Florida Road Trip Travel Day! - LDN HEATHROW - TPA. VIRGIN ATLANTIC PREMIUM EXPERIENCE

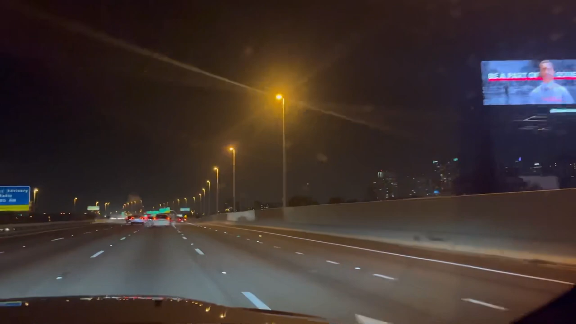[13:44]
And are we on the I-4? Oh yeah. We're on our way on to the I-4.